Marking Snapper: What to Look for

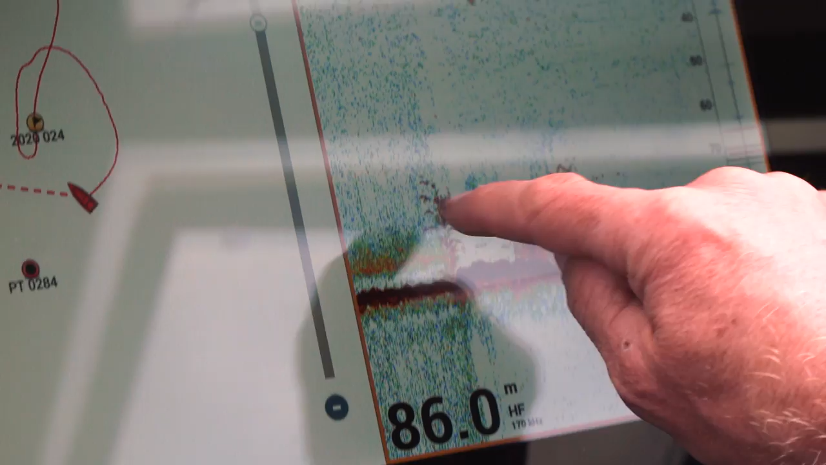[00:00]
On screen: depth 86.0 m
That to me is definite snapper sign. It's from about 5 metres off the bottom to about 15 metres off the bottom.
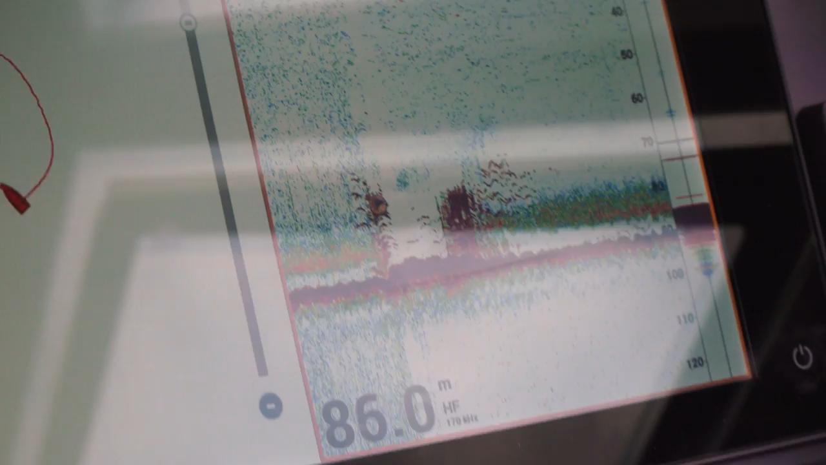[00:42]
On screen: depth 86.0 m
that's picking up the shoals that are out to the side of me and it looks like there's a decent chunk of bait fish with some snapper sitting up above it there and what also helps me know that they're snapper is that what the wasp allows me to do is tune in and out different frequencies of fish.
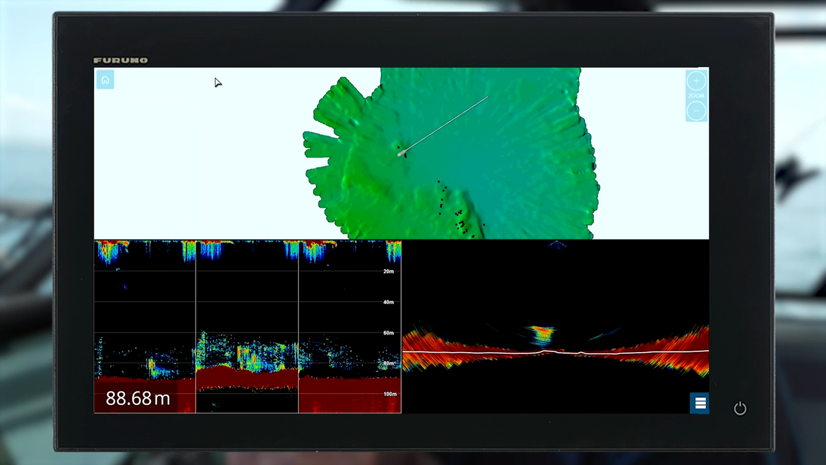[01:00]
On screen: depth 88.68 m
So using my water column targets over here I know that the snapper are marking it minus 62 decibels so that's what I've set it to. So I don't want it to show me all the bait fish and clutter on the screen it automatically draws any fish that are in that decibel range on my screen and we can see them here dotted
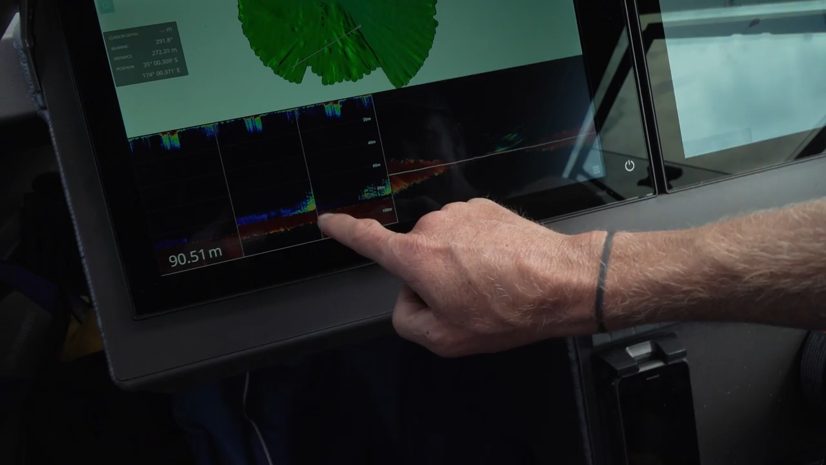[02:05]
On screen: depth 90.51 m
some directly underneath us some to the starboard side nothing out to port and we're just sitting over the school right
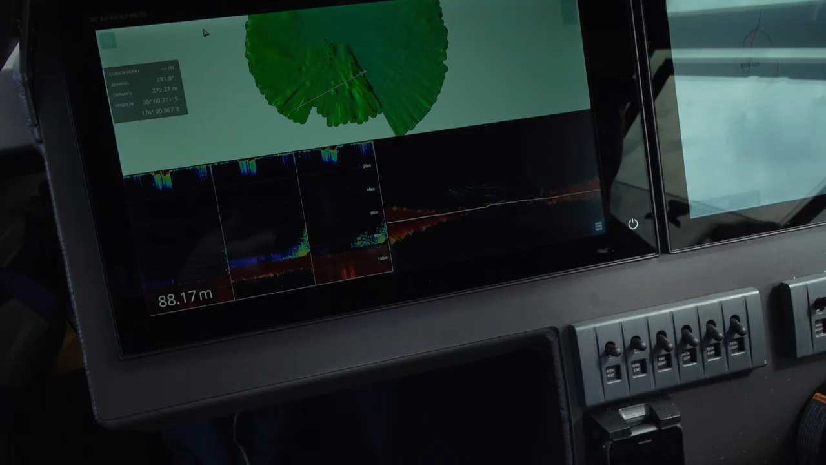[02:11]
On screen: depth 88.17 m
now and it looks good it looks good boys go stand by don't we drop Matt yeah just drop all the way to the bottom again bro see here yes come and look at that's your bait there yep all right
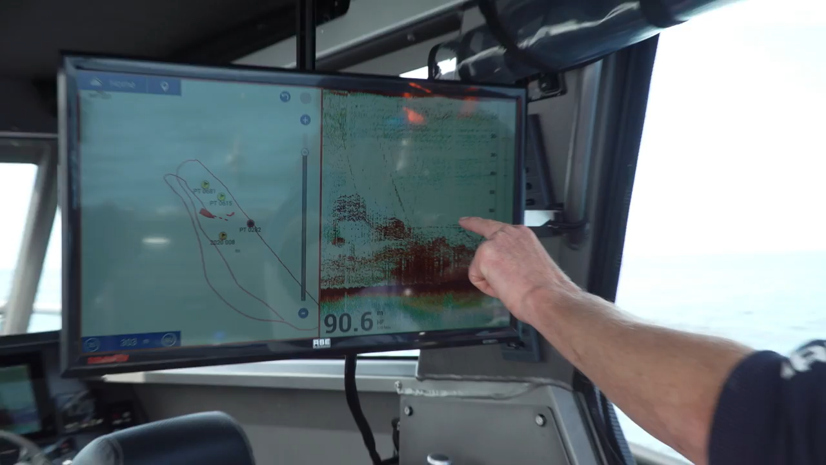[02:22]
that's your bait and then a fish has swum up to look at it and now it's swum back down again just came
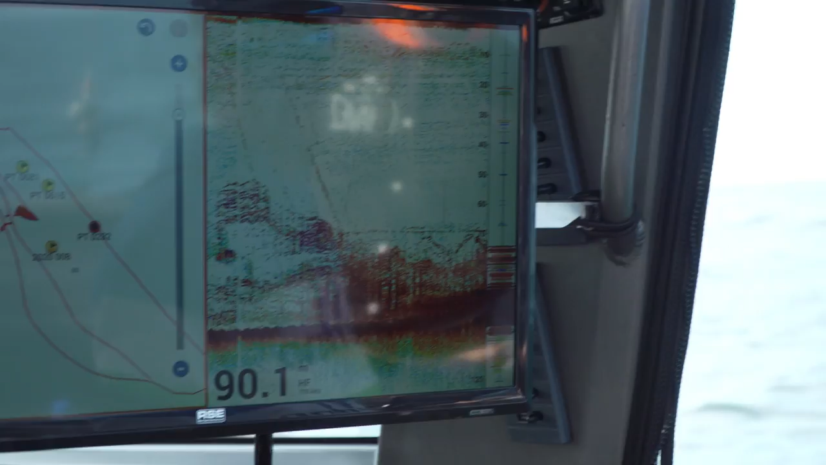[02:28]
up in here look at your live bait you can see it's a good-sized fish too Joe's got him we have got just what we thought snapper